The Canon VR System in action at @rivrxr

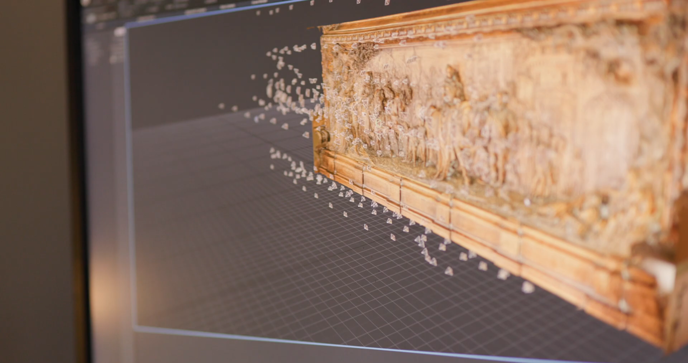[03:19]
properly exposed and high megapixel count is key to these sorts of scans.